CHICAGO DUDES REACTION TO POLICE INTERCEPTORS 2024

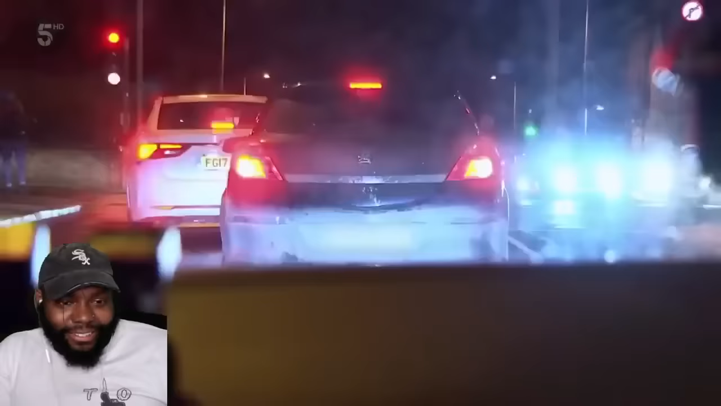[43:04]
Should be a black Astra. She's going to pull it over to let the driver know.
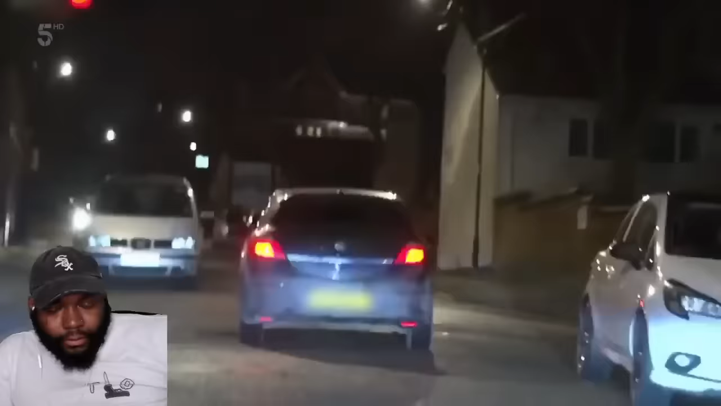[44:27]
The car she's following has just turned into a dead-end road.